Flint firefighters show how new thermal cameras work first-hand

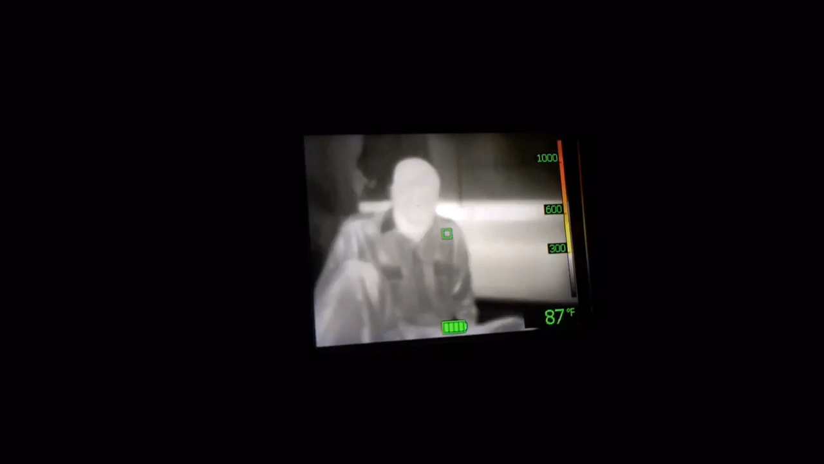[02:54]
On screen: spot 87°F
But also to look for hidden fire and what that helps us do is so that we're not as destructive on small fires.
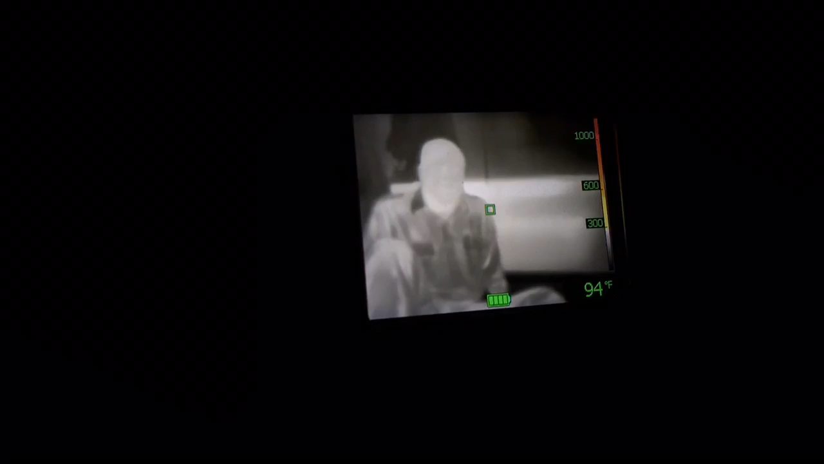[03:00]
On screen: spot 94°F
We can go in and find the small fire and if it's hidden behind the walls or ceiling we can isolate it so that we don't cause more damage than necessary.